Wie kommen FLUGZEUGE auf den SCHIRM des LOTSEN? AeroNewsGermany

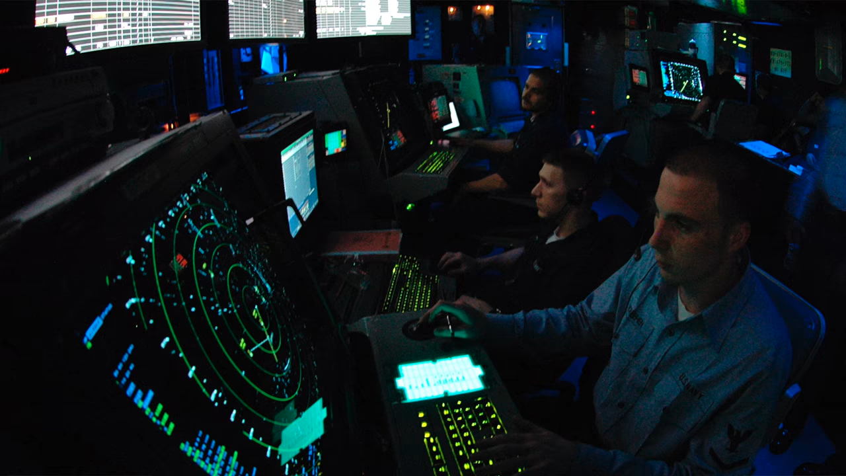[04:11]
Und das zusammen bedeutet wiederum, dass das Flugzeug auf dem Radarschirm des Lotsen drauf ist und der auch einigermaßen weiß, ganz grob, wo das Flugzeug hin möchte.
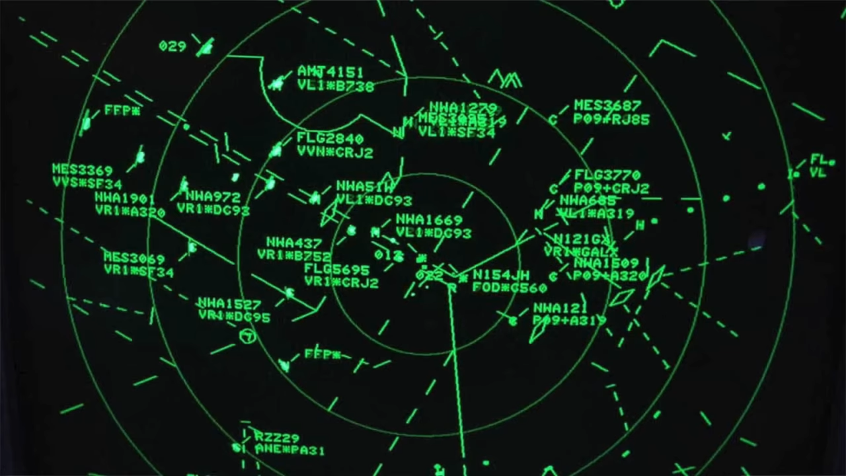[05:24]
Bedeutet, stationäre oder nahezu stationäre Objekte kann man einfach ausblenden lassen.
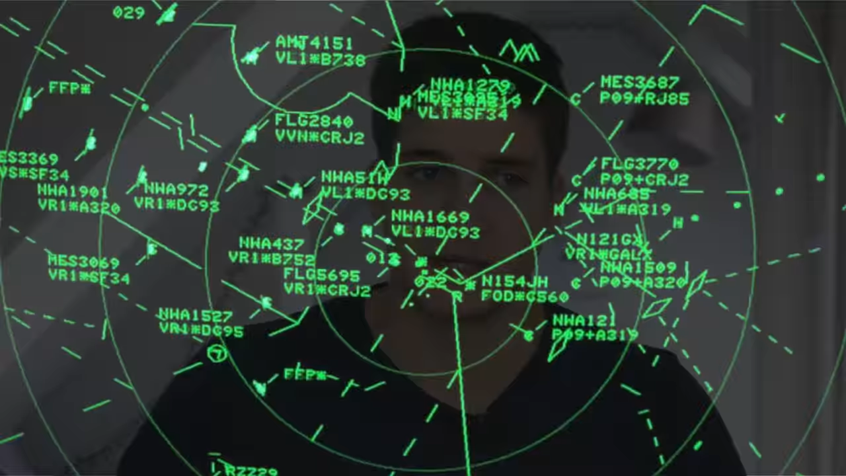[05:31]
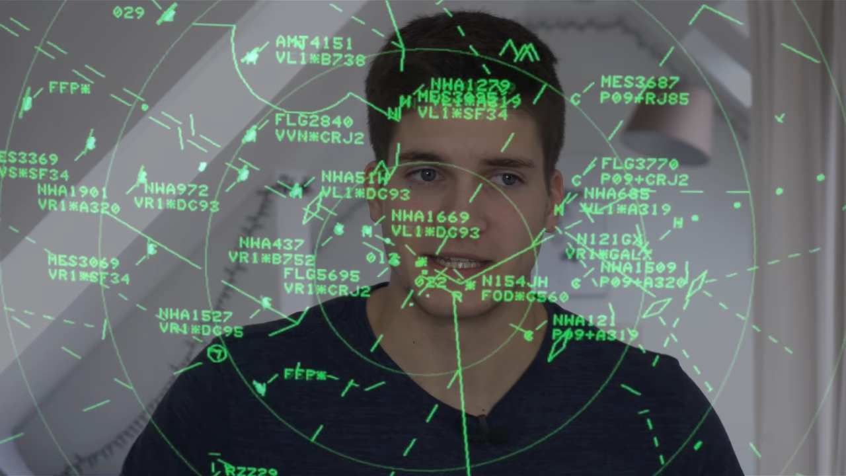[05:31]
Und wählt man dann einen quasi flugzeugtypischen Geschwindigkeitsbereich für die Objekte, die auf dem Radarschirm angezeigt werden sollen, dann bekommt man meist auch nur Flugzeuge auf dem Radarschirm angezeigt. Im Idealfall.
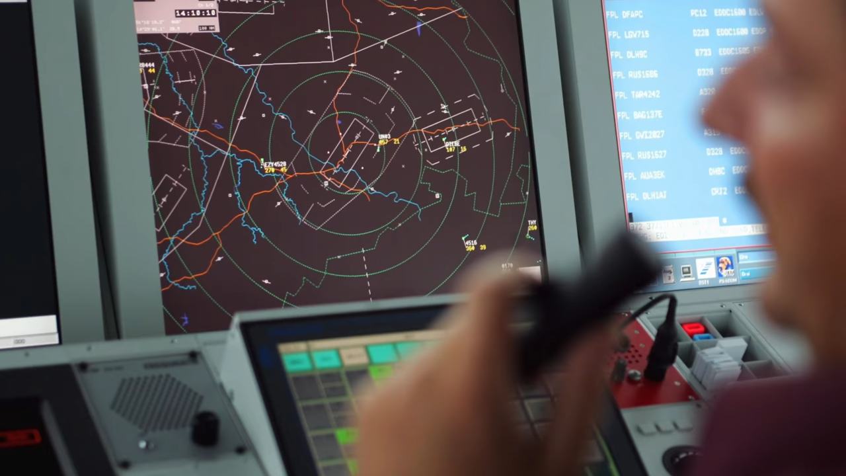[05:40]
Somit räumt sich dann der Radarschirm des Lotsen von alleine auf. Und er kann sich das so einstellen, wie er es gerade gebrauchen könnte. Tja, und jetzt ist das aber natürlich nur die halbe Miete. Die andere Hälfte kommt jetzt durch das sogenannte Sekundärradar.
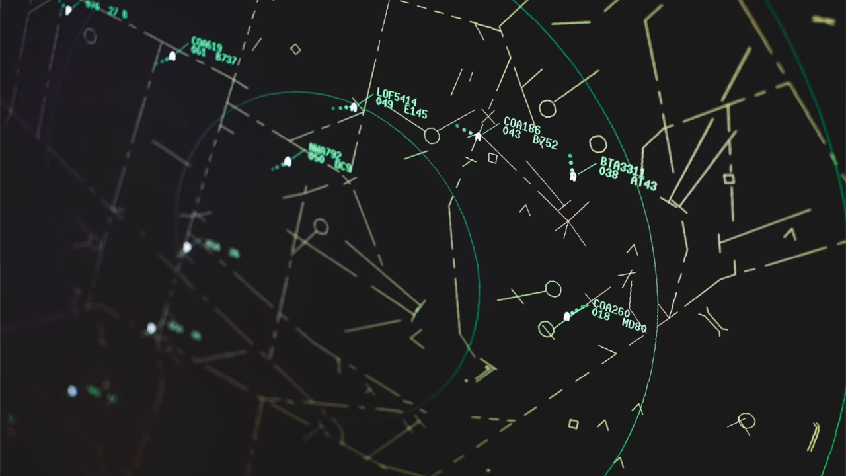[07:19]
Heute hat das sogenannte Sekundärradar neben der einwandfreien Identifizierungsmöglichkeit für den Lotsen vor allem die Funktion, ihm weitere Informationen über das jeweilige Luftfahrzeug mitzuteilen.
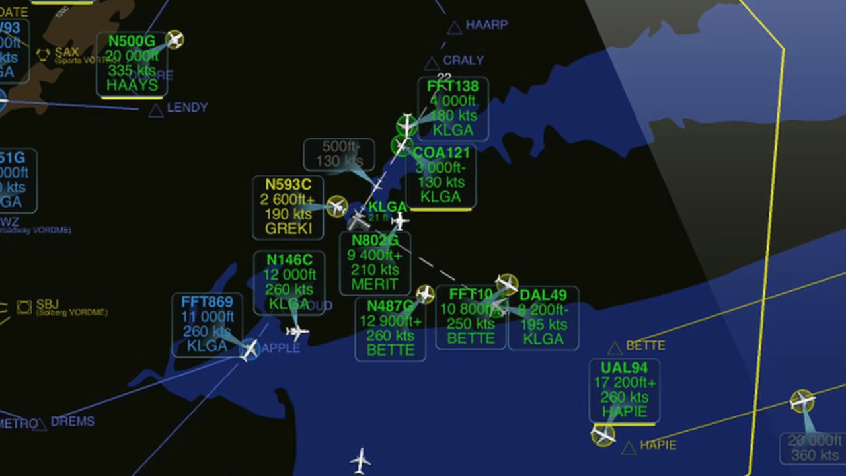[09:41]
was der Pilot an Informationen zum Fliegen braucht und was damit auch irgendwo für den Lotsen interessant sein könnte. Zum Beispiel die Fluggeschwindigkeit oder die Steig- und Sinkrate.